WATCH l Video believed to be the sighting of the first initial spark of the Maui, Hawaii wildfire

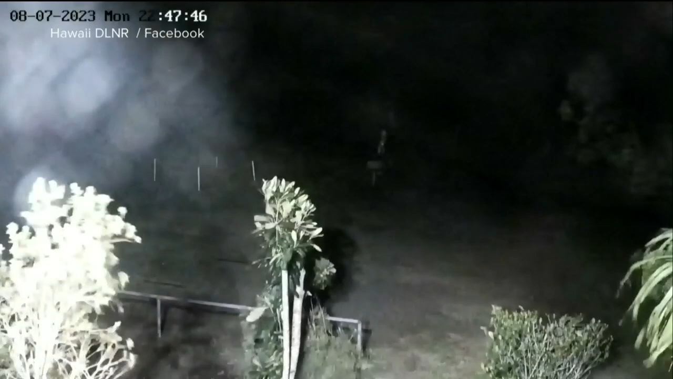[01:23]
The security video shows the flash of a downed power line inland from Lahaina.